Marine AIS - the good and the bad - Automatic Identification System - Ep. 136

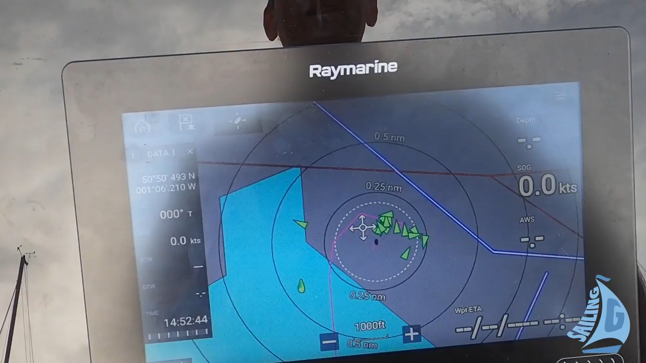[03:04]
Just one wire was all it took to connect it to our network.
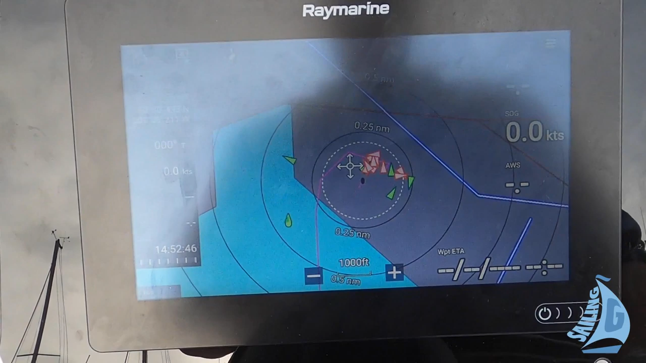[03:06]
Switch on the chart plotter, and immediately we had AIS targets.
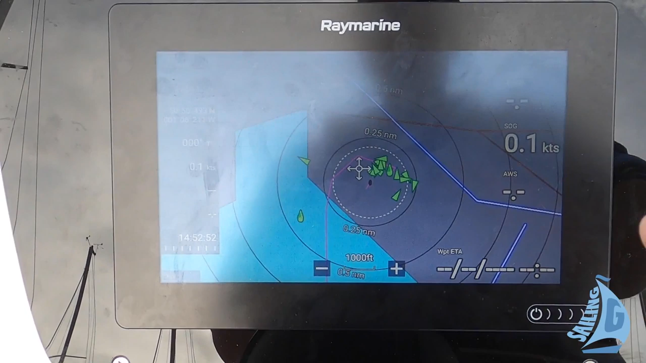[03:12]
It's clear that most transponders in this price range are pretty much technically very similar to each other.
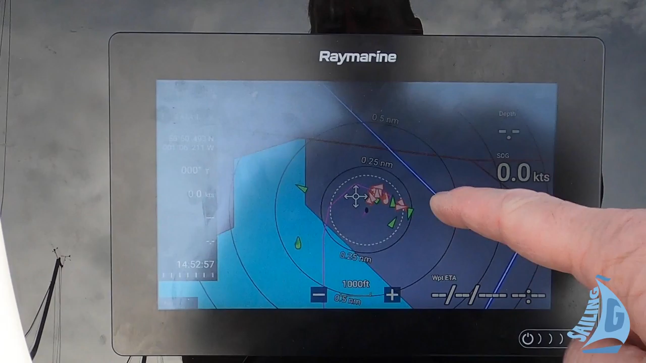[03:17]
They send and receive AIS data, and that's it.
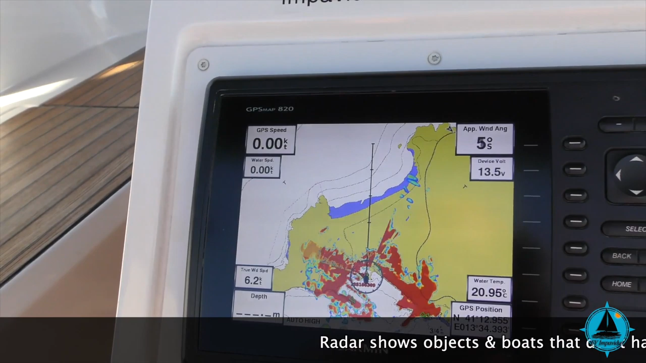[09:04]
but, there is a lot more detail with the radar, as to what's happening around us. Because, obviously, the signal is bouncing off of things, and any vessel that hasn't got radar,
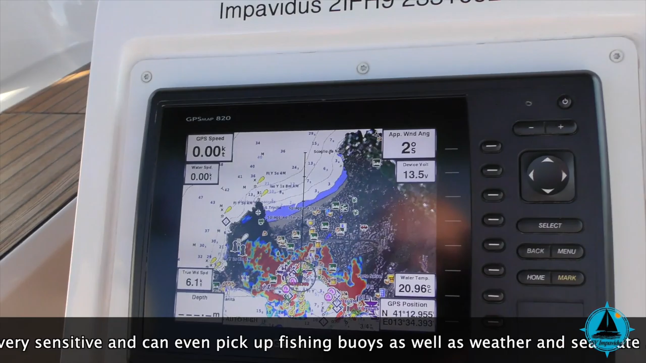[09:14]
will actually show up on here.
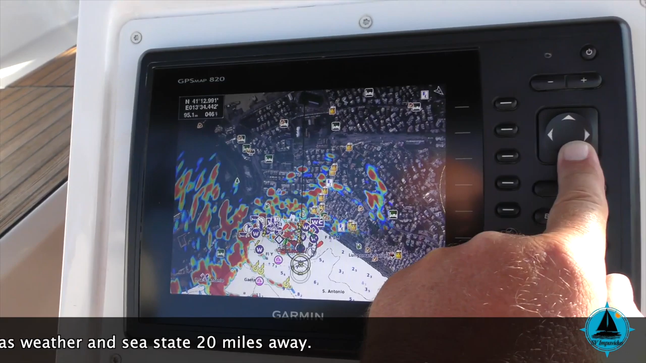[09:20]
So, I'll give you an A4 example.
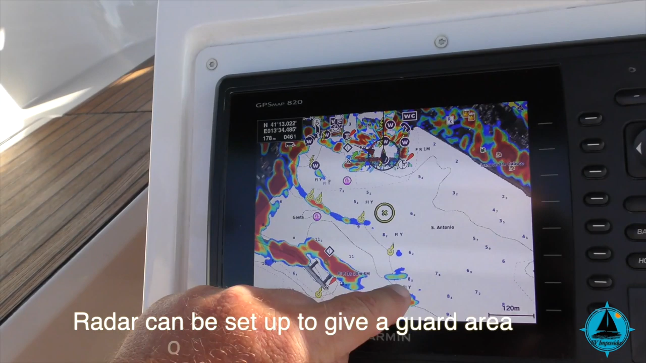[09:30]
These yellow buoys here, actually have steel floating pontoons around them, and a fence on top.